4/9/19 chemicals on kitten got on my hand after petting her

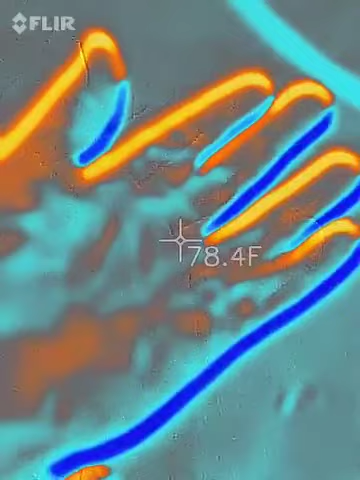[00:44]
On screen: spot 78.4°F
so one other option could be is that they put stuff on my
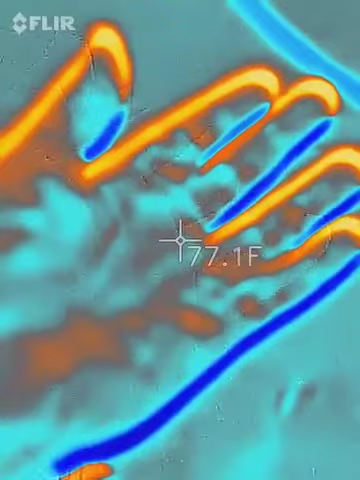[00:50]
On screen: spot 77.1°F
carpet or my floor and then she got it on her fur and it transferred
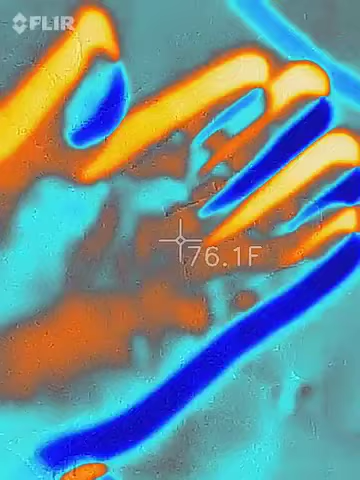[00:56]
On screen: spot 76.1°F
onto my hand so it's one of the other but it's still the same thing because
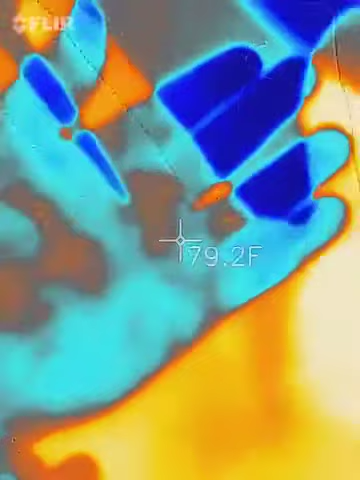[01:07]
On screen: spot 79.2°F
still being exposed to the chemicals on there
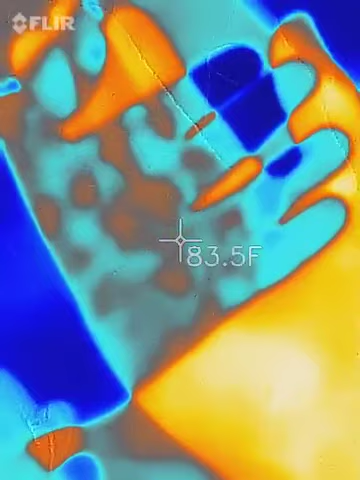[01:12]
On screen: spot 83.5°F
so I just wanted to do a really quick video this is my right hand now
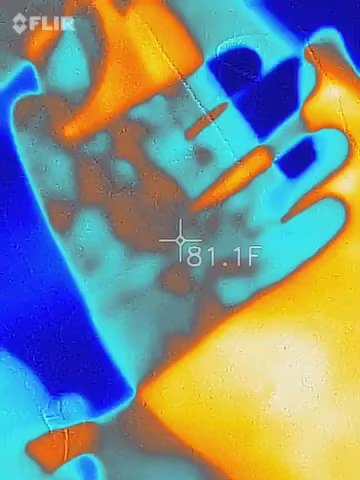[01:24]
On screen: spot 81.1°F
and that's what happened today april the 9th 2019